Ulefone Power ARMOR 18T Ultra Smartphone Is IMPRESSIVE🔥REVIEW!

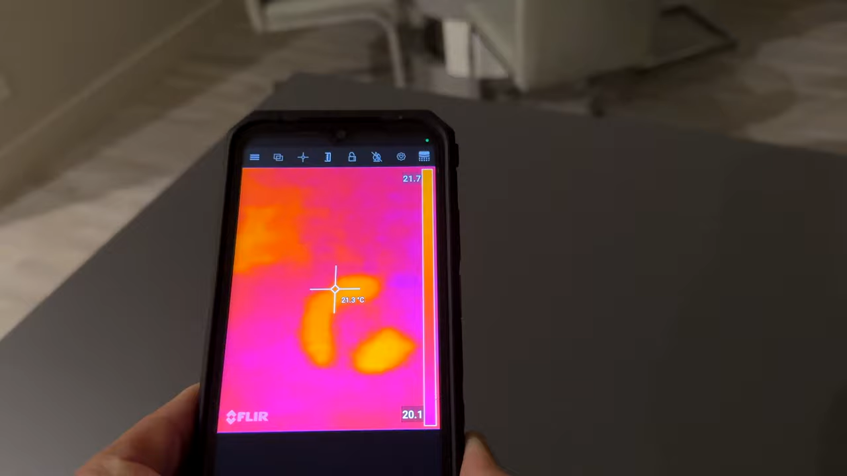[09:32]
On screen: spot 21.3°C
Now I guess the first question here is what exactly is thermal imaging and what applications would this apply to in regard to what I'm doing, right?
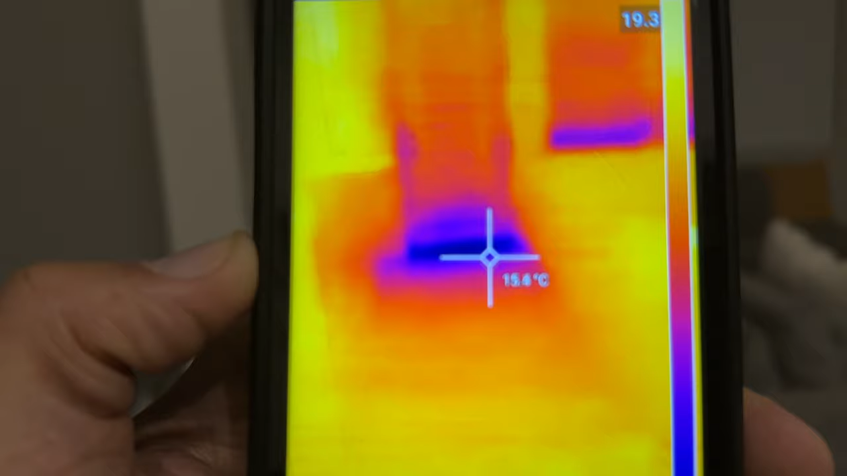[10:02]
cold and I have needed some additional resources to find out and to be able to detect where am I losing heat in my own home.
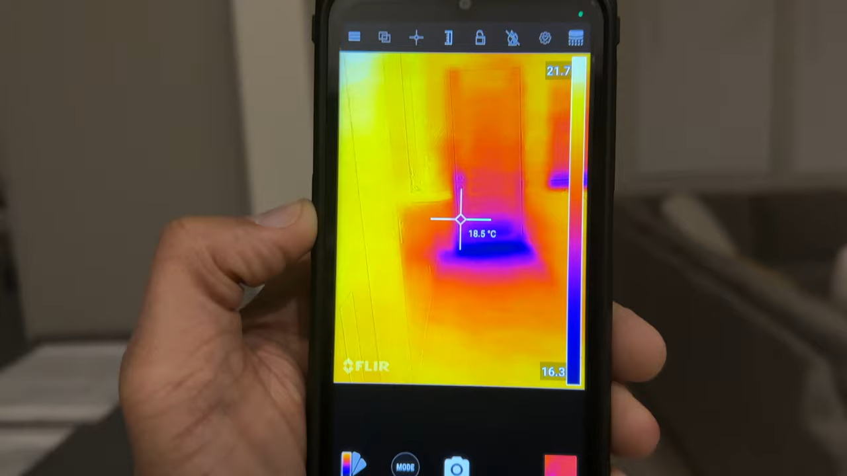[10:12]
On screen: spot 18.5°C
Well, I'm demonstrating this for you now so you can see that I can detect all of the heat variations, temperature ranges, areas where there might be heat loss, cold air entering in through the cracks,
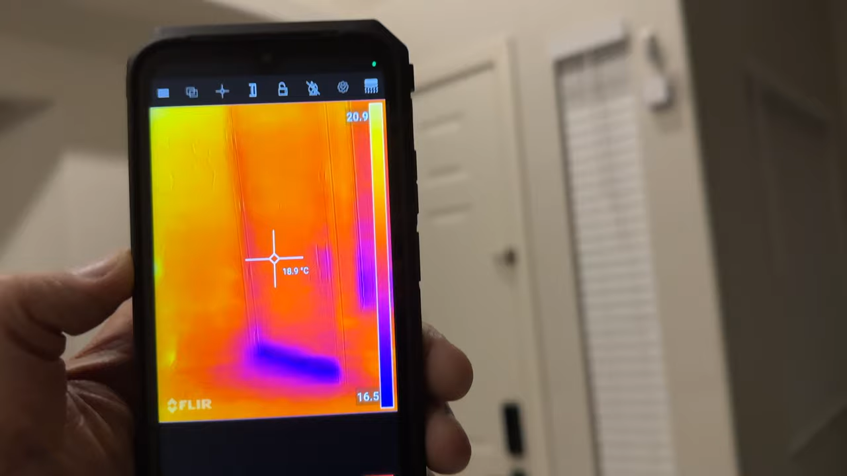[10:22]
and also some areas where there might be water leaks within my own home. Now I'm not sure about you, but in the state of Nevada,